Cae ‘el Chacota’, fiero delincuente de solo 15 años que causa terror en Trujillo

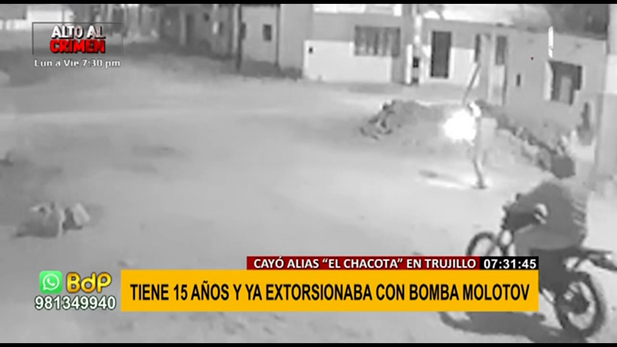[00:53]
Todo ejecutado con pulso firme y absoluta frialdad. La víctima es un empresario que se rehusó al pago de 10 mil soles. El violento atentado quebró la paz del tradicional malecón grau.